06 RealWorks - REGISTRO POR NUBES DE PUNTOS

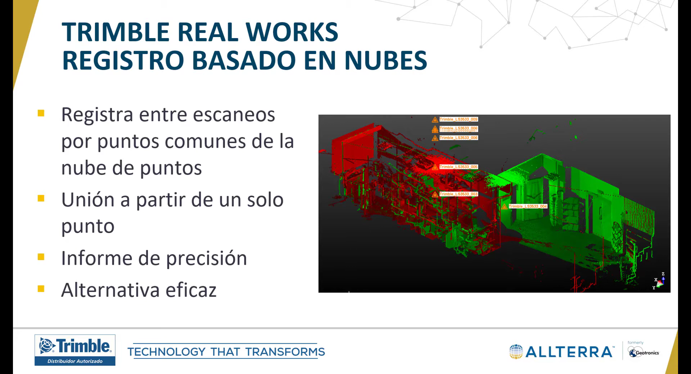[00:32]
Una vez lo hayamos hecho, si no hemos hecho alguna unión, no se ha realizado automáticamente alguna de las uniones, podemos usar esta metodología por la cual seleccionando puntos comunes entre las nubes de puntos se ensamblarán automáticamente y podremos sacar un informe de precisiones al igual que hemos hecho anteriormente en el registro basado en planos.
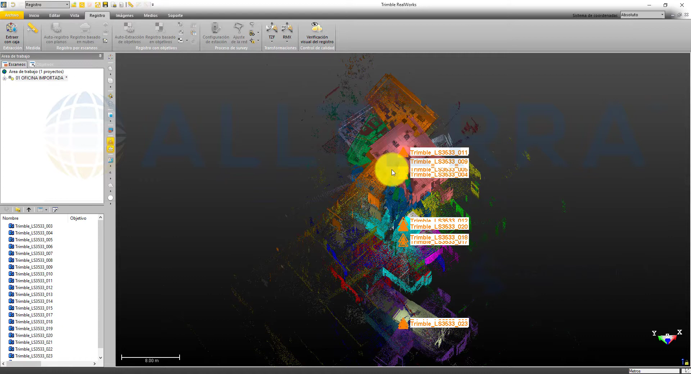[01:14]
que están todos de forma totalmente aleatoria y a continuación iremos al proyecto, le daremos al registro y le daremos a registro basado en nubes de puntos.
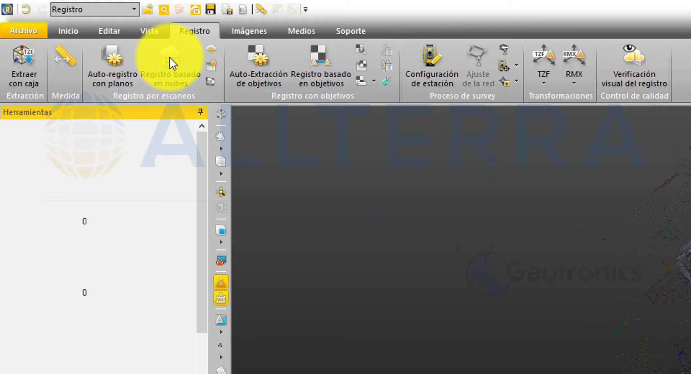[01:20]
En este apartado lo que obtendremos serán dos ventanas,
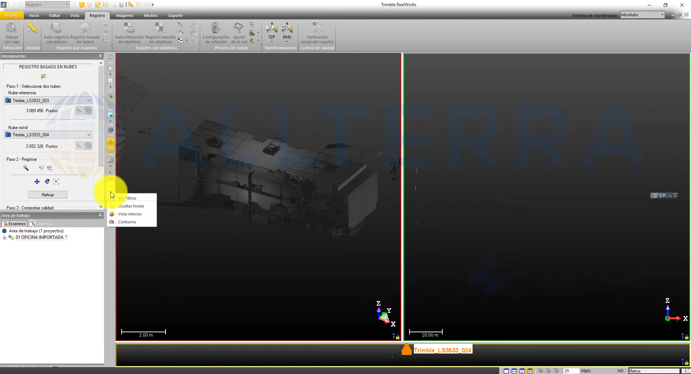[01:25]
en la cual tendremos cada uno de los escaneos,
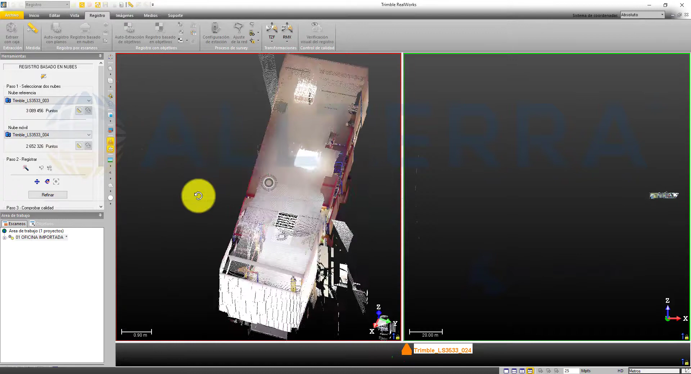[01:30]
en este caso el escaneo número 1 y el escaneo número 2, y en la parte de abajo ambos escaneos en una misma ventana.
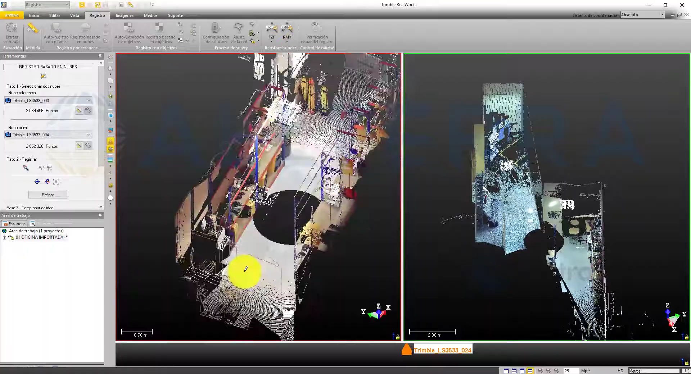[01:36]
Después tendremos que seleccionar puntos comunes entre ambos escaneos.
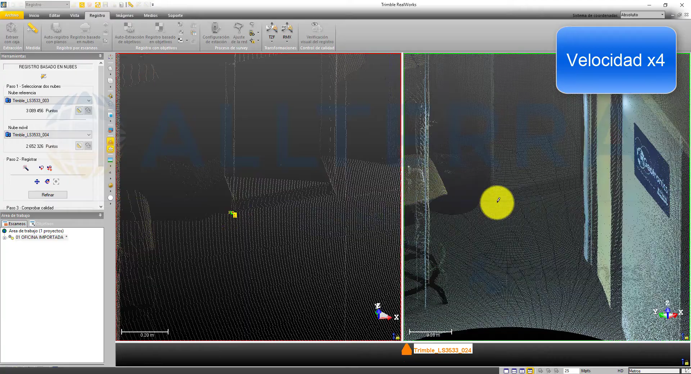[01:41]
Seleccionamos un punto y otro y automáticamente él hace un ajuste.
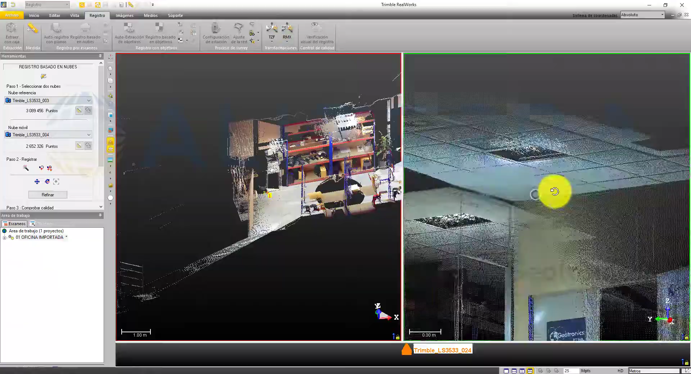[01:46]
Después buscamos más puntos de apoyo que sean comunes.
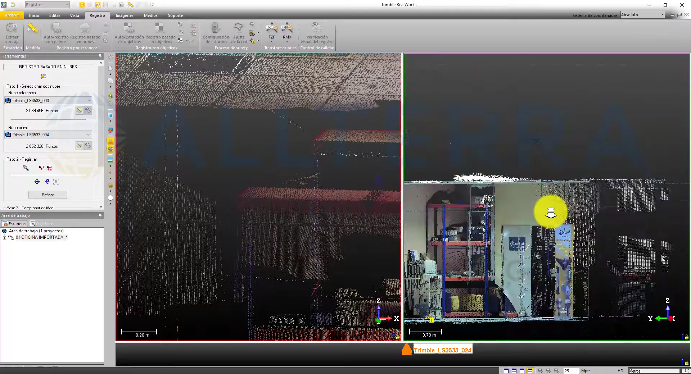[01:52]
Normalmente lo recomendable es escoger tres, pero incluso con un solo punto es capaz de hacer el ajuste.
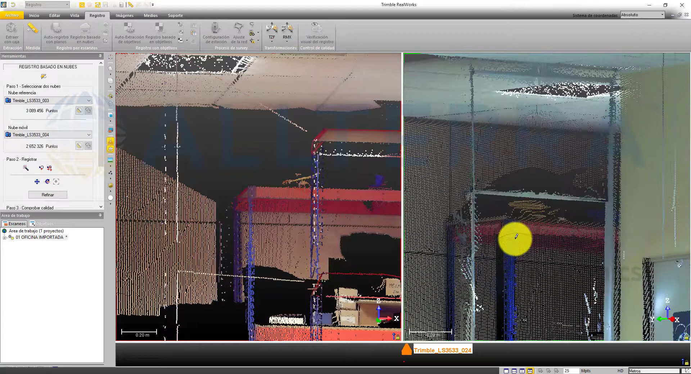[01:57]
Vemos este punto y este punto para ajustarlo y a continuación
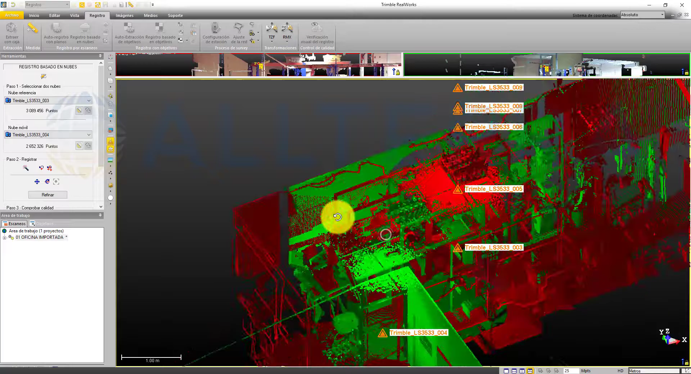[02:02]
vamos a ver cómo está en la parte de abajo el escaneo.
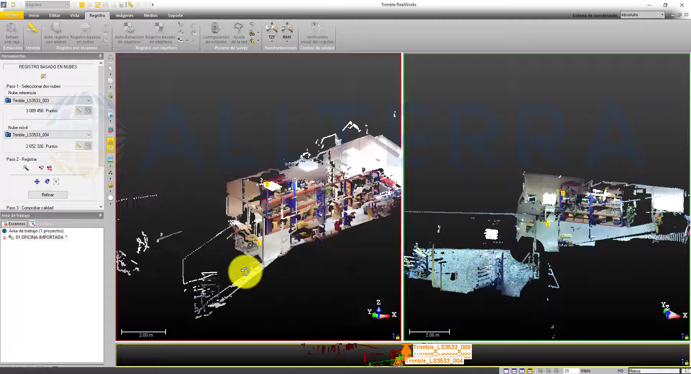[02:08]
Continuamos y vamos a seleccionar otro punto. Pulsamos en un lado y después en el otro.
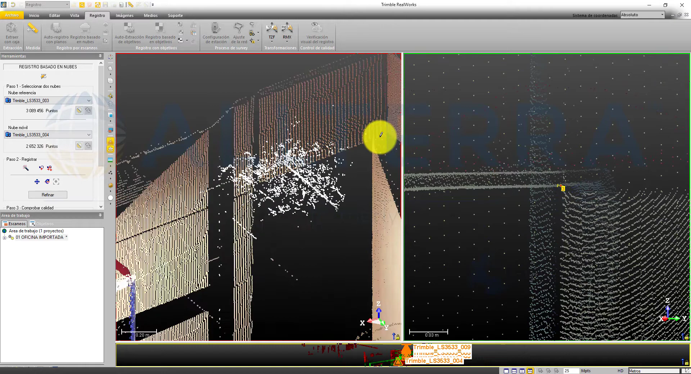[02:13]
Independientemente es que pulsamos primero en un lado o en otro.
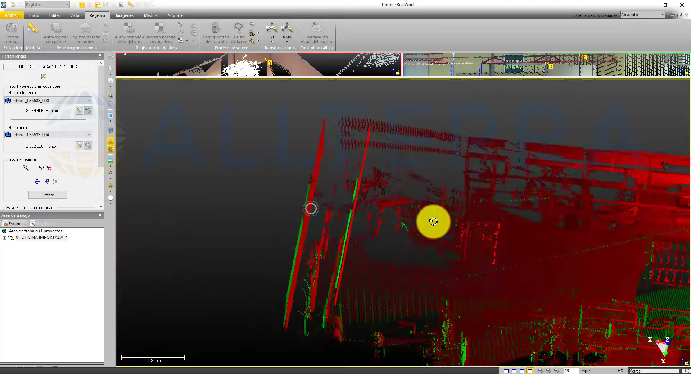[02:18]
Después en la parte de abajo podemos ver que los escaneos encajan perfectamente.